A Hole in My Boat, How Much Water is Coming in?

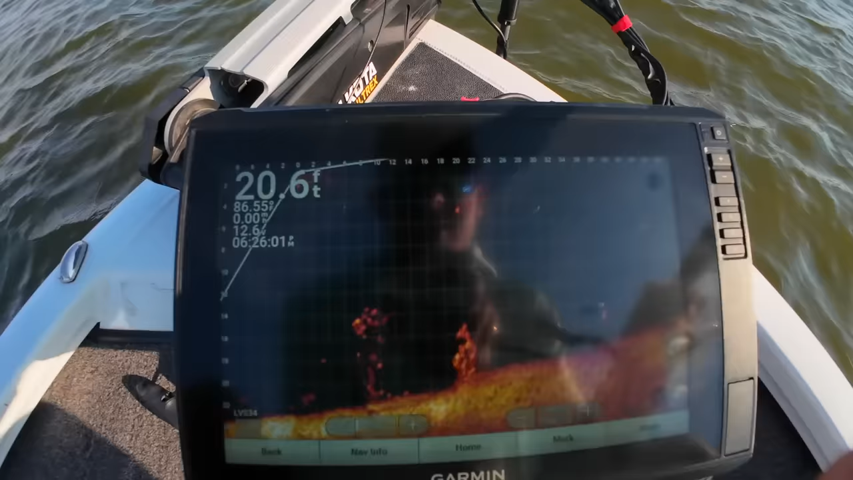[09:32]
On screen: depth 20.6 ft
Looks like a big old bass is currently terrorizing the back pile there.
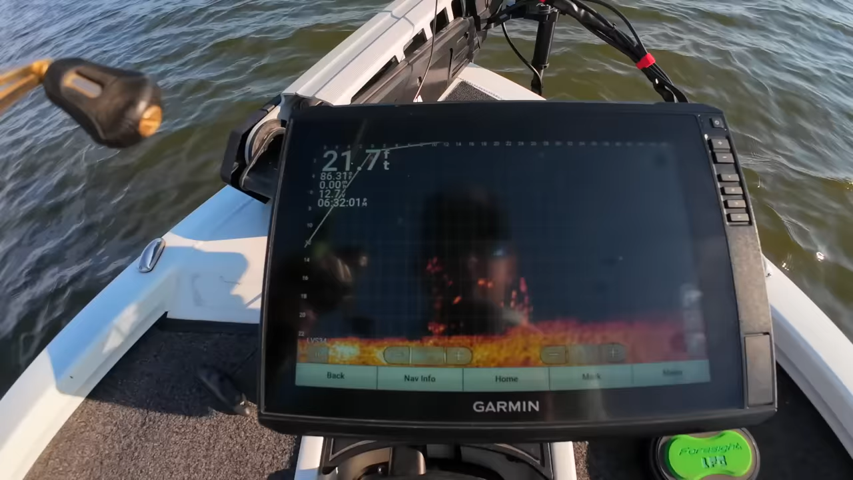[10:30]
On screen: depth 21.7 ft
Crappie are all over my jig, man. Big crops trying to eat it.
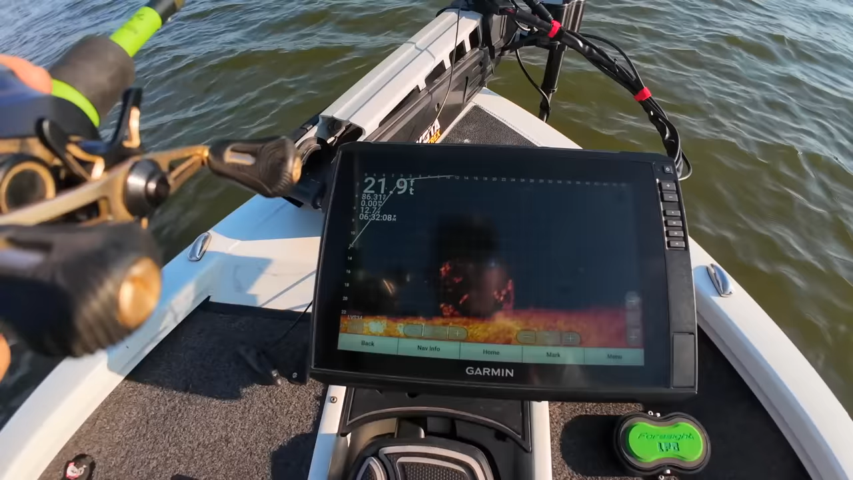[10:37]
All right, let's go find ourselves a green one that wants to eat.